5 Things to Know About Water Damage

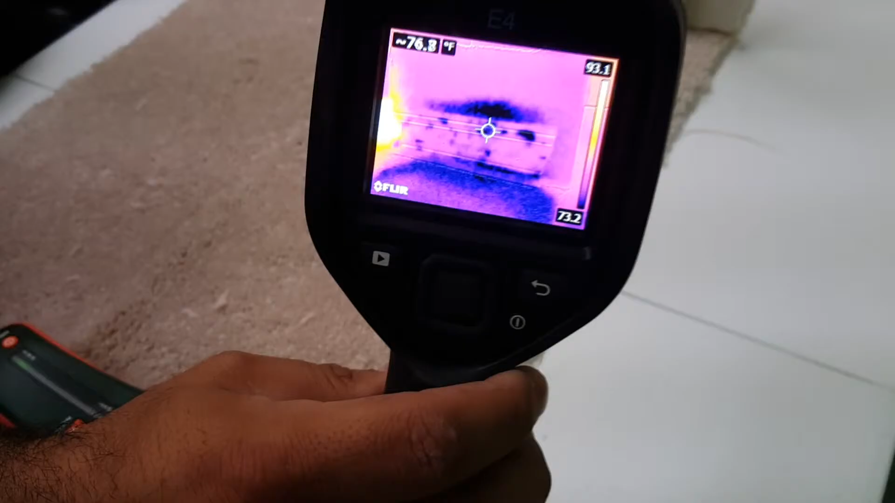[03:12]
And then we have, this is my favorite, this is a thermal imaging camera, okay? When I'm doing a water damage, this is my eyes, right here.
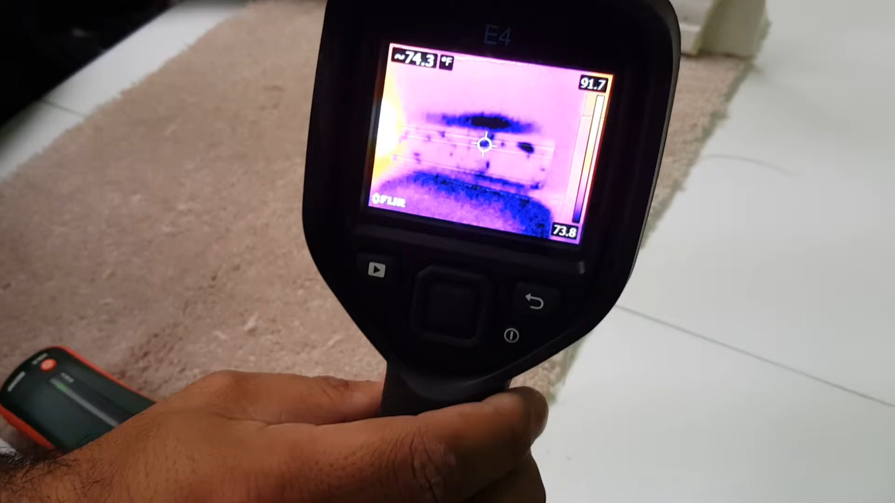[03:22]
On screen: spot 74.3°F
This will actually tell me if there is actually a water trap anywhere. For example, I'm just going to give a little demonstration. I'm sorry, I'm not stuck.